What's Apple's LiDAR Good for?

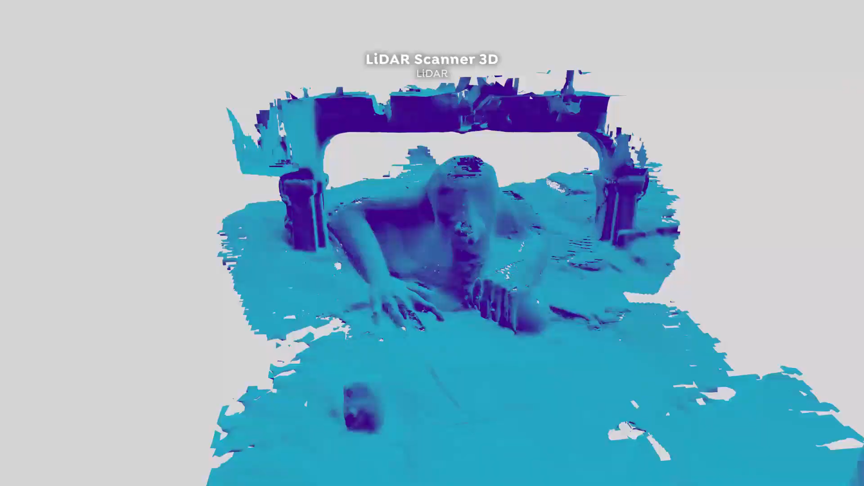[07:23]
I don't think this is the right solution for you.
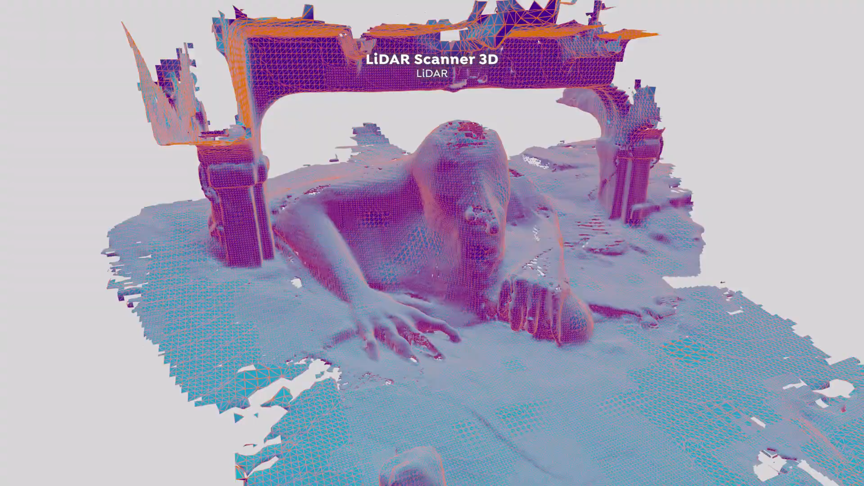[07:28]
Although we do get that mesh immediately, it's going to take the same amount of effort to scan for the same results.
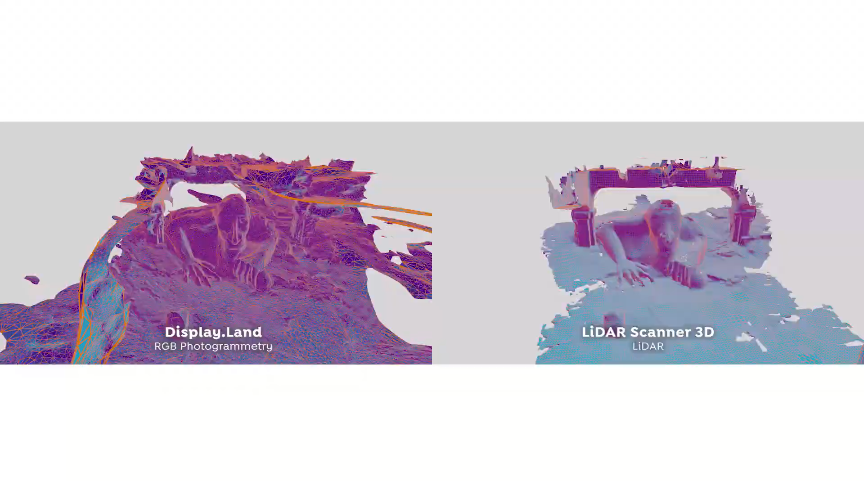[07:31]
So scanning a few more things, I noticed the LiDAR did have a little bit more advantage with things like straight lines.
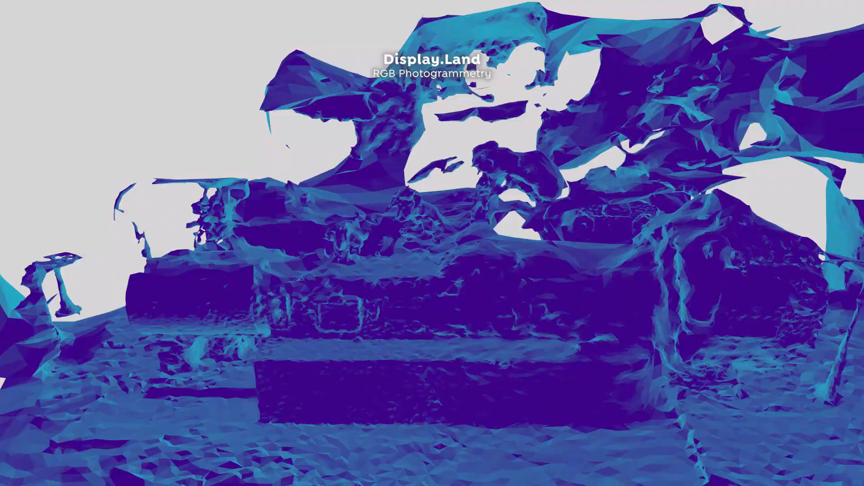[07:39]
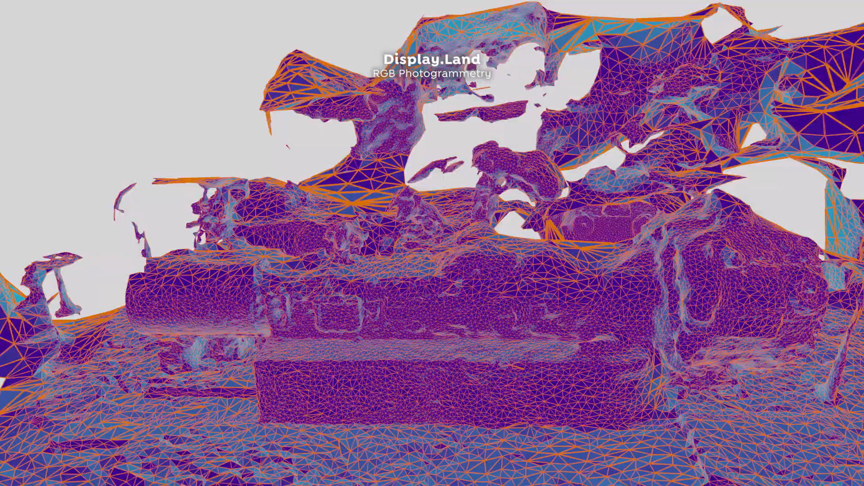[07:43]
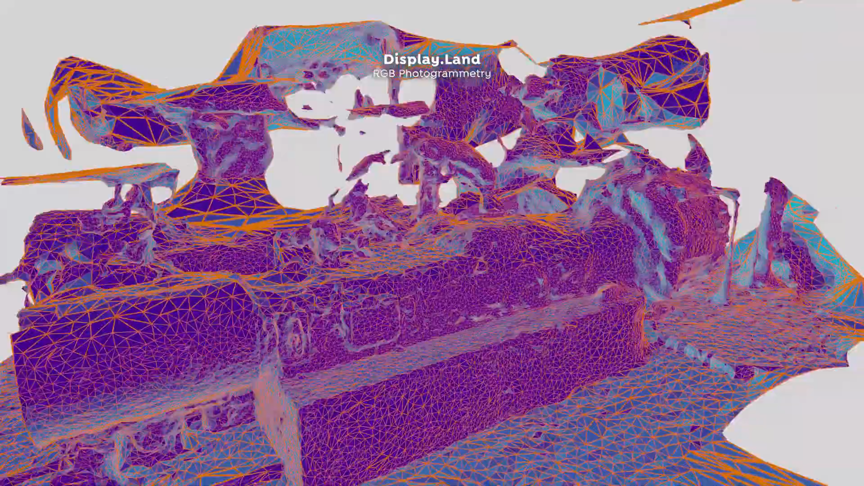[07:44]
This might have just been because of the 3D mesh creation algorithm used for each solution.
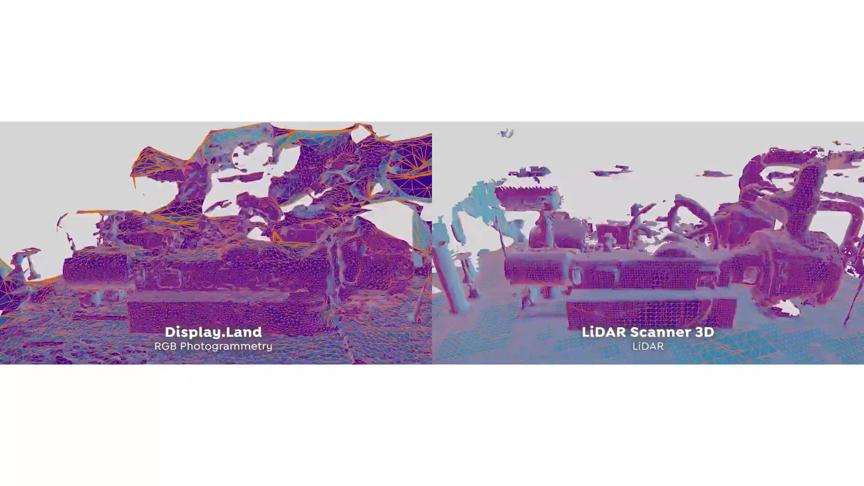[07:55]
photogrammetry with the immediate mesh of LiDAR.